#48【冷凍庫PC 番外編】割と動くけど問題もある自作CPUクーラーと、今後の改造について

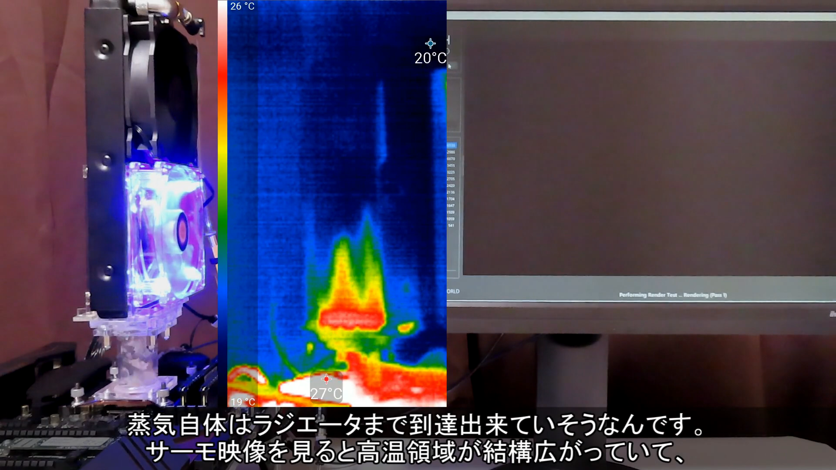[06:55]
On screen: scale top 26°C, scale bottom 19°C
サーモ映像を見ると高温領域が結構広がっていて、前回のタイプ部なしよりも広範囲が温度上昇、熱が行き渡ったようです。
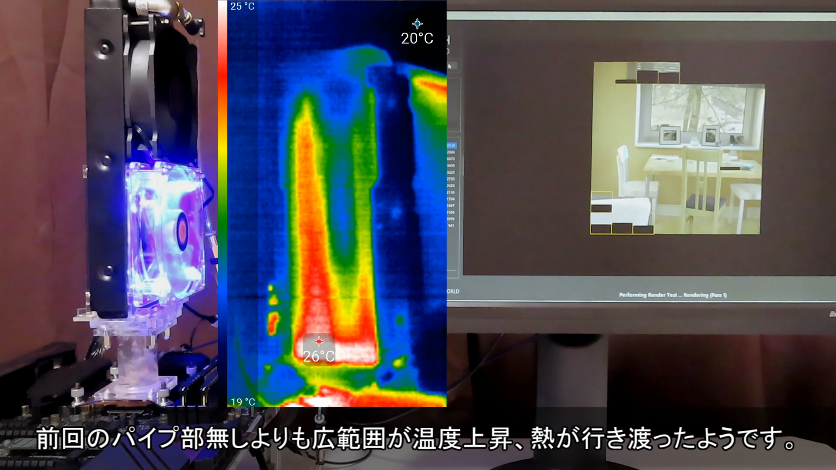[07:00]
On screen: scale top 25°C, scale bottom 19°C
この熱源はおそらく蒸気でしょうから、ここまでは蒸気の移動に問題ないのでしょう。
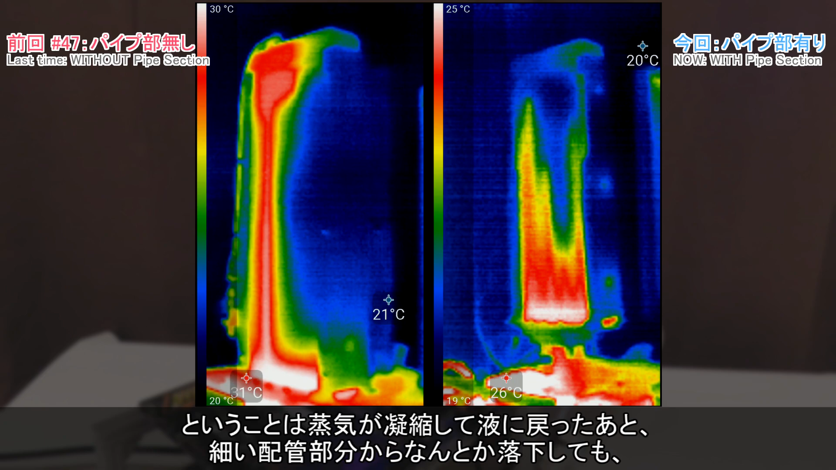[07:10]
ということは蒸気が凝縮して駅に戻った後、細い配管部分からなんとか落下しても、その次のラジエータ底からタイプ部に流れ込むところがきついんだと思います。
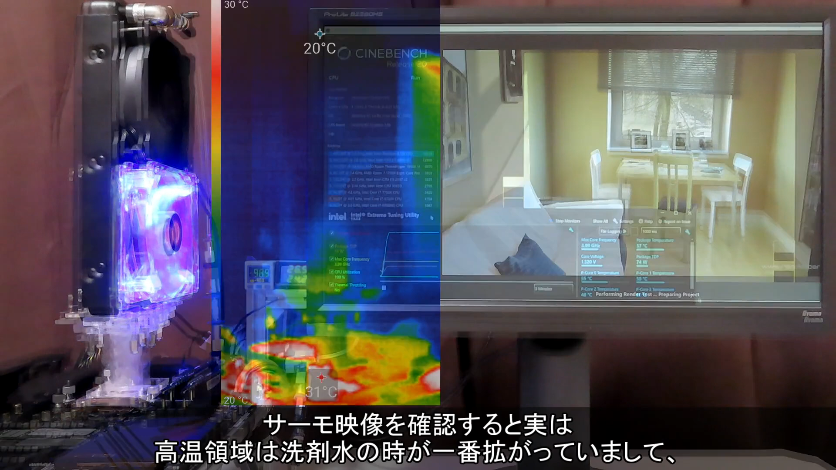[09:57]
On screen: scale top 30°C, scale bottom 20°C
サーモ映像を確認すると実は高温領域は洗剤水の時が一番広がっていまして、泡の影響を恐れていましたが案外広く、結構高いところまで熱源、おそらく蒸気は移動できたみたいです。
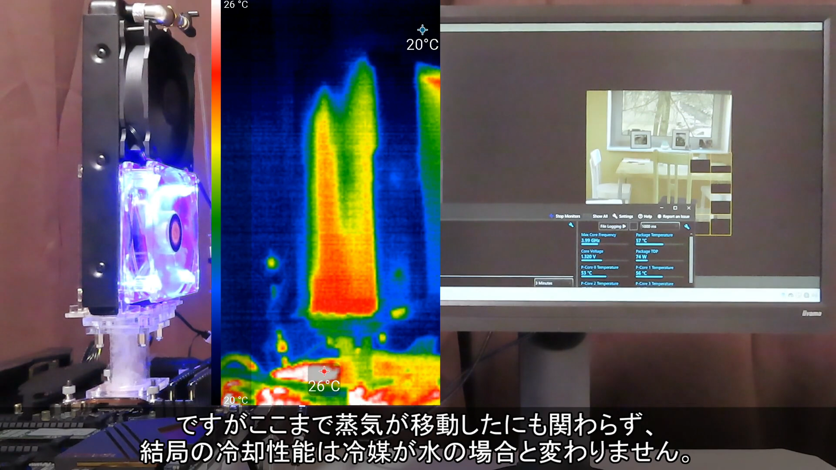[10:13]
On screen: scale top 26°C, scale bottom 20°C
ですがここまで蒸気が移動したにもかかわらず、結局の冷却性能は冷媒が水の場合と変わりません。むしろ前二つの条件では、より狭い範囲で凝縮、PCファンによる放熱をして大丈夫だったんです。
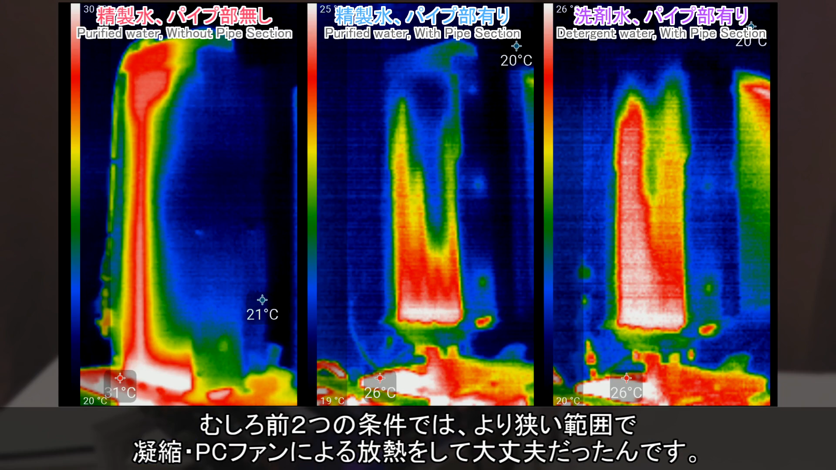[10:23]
缶側はいじっていませんし、CPUの動作設定も同じなので似た熱量を処理しているのにです。同じような熱量なのに広い範囲を使って放熱しているということは、
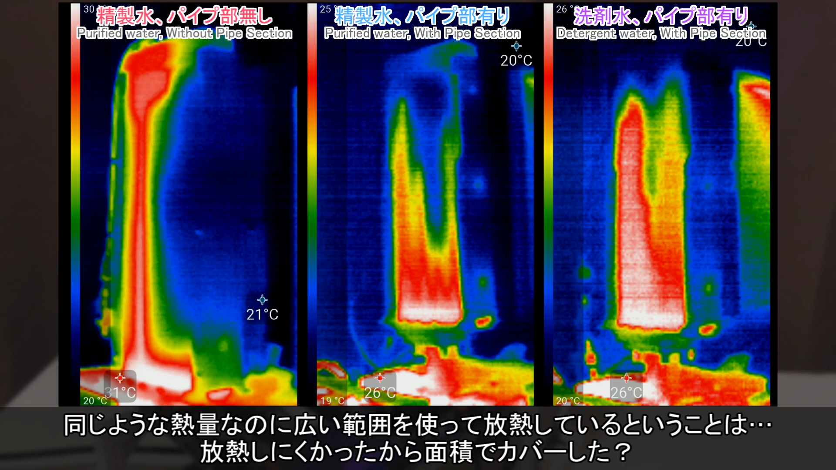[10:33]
放熱しにくかったから面積でカバーした?凝縮の状態が悪化したのかなーってなりました。前回はサーモ映像を見て、高温領域が小さいからうまく熱源、蒸気を拡散できていない、つまり良くない、そう考えましたが、逆に、凝縮で効率よく放熱できるから蒸気が広がる必要がなかった、
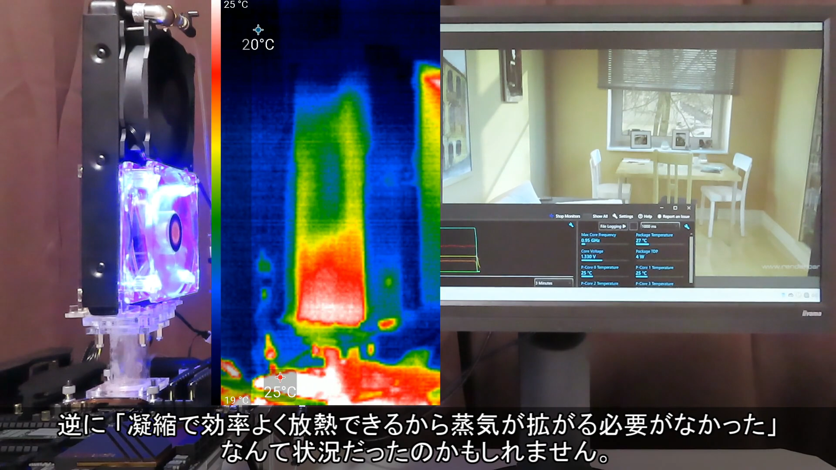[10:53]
On screen: scale top 25°C, scale bottom 19°C
なんて状況だったのかもしれません。この内部でどんな感じに凝縮していたんでしょう?あわや表面張力低下の影響を受けたんですかね。
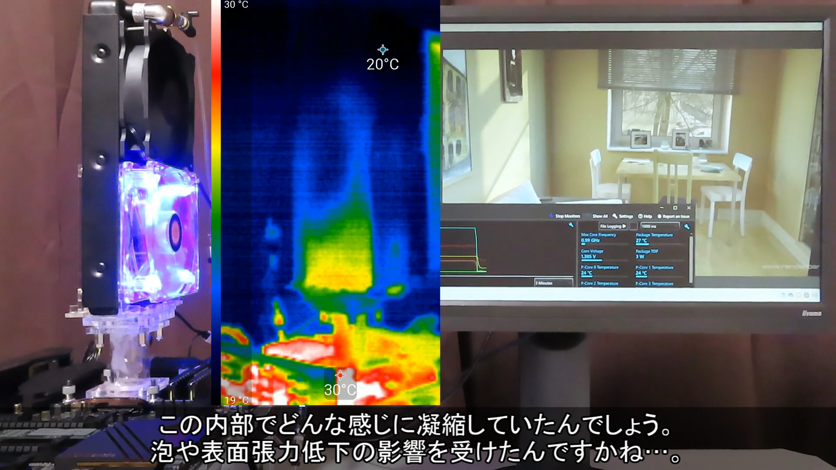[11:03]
On screen: scale top 30°C, scale bottom 19°C
この点も今度の改造で変化を見ていきたいところです。ところで今回もこうやってサーモ映像を見て思ったのですが、
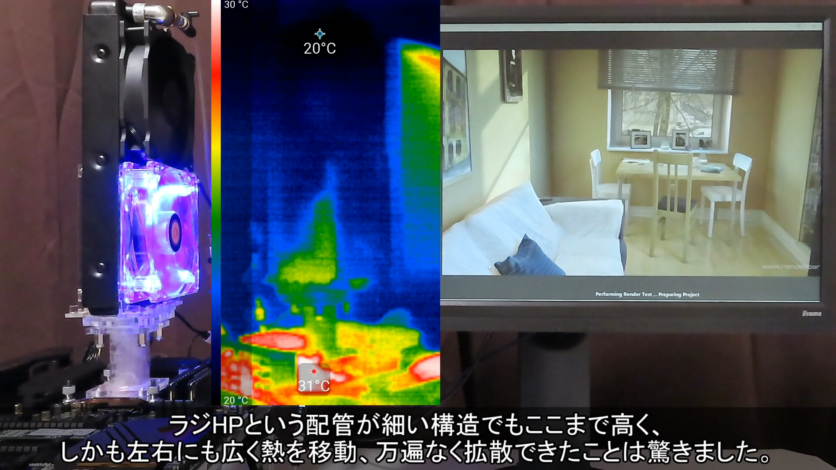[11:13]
On screen: scale top 30°C, scale bottom 20°C
ラジHPという配管が細い構造でもここまで高く、しかも左右にも広く熱を移動、満点なく拡散できたことは驚きました。
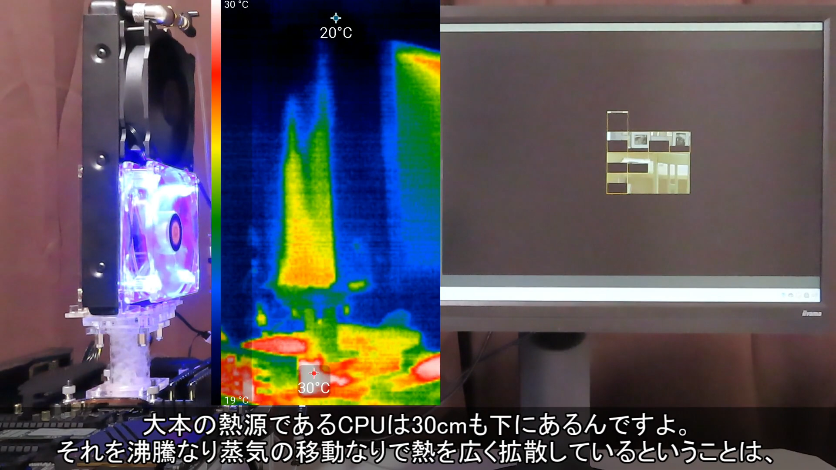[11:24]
On screen: scale top 30°C, scale bottom 19°C
大元の熱源であるCPUは30センチも下にあるんですよ。それを沸騰なり蒸気の移動なりで熱を広く拡散しているということは、相変化の熱伝達や蒸気移動のスムーズさは思った以上に強力なんですね。そう考えるとヒートパイプって、というか相変化ってすごい現象です。自作CPUクーラーでも使いようによって
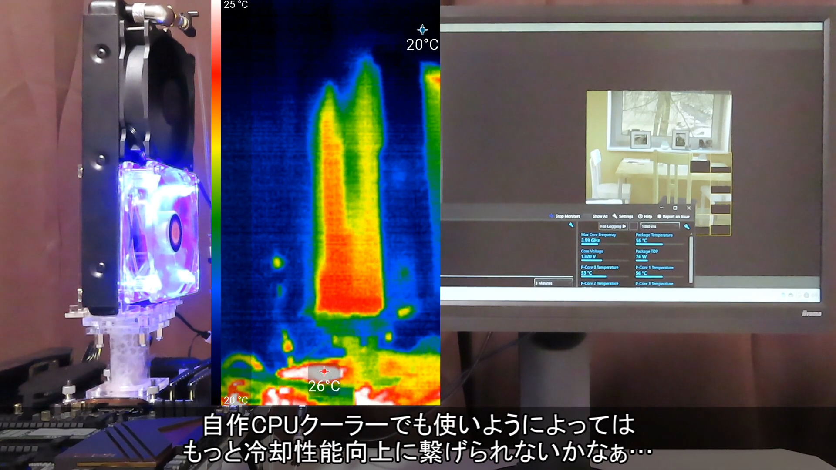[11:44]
On screen: scale top 25°C, scale bottom 20°C
はもっと冷却性能を向上につなげられないかなぁ。なんて思ったりした、今回の動作確認でした。動作確認の紹介は以上で、以降は次回紹介する改造について話します。
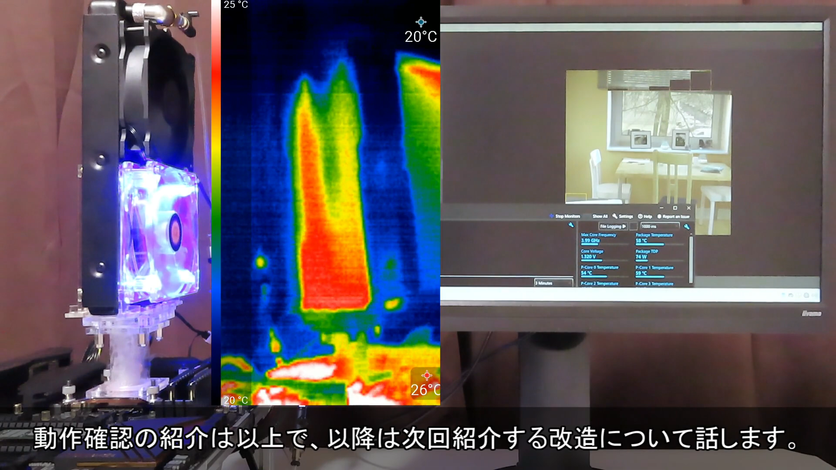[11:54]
On screen: scale top 25°C, scale bottom 20°C
今回までのラジHPの動作確認を通していくつか改良したいところがあったので、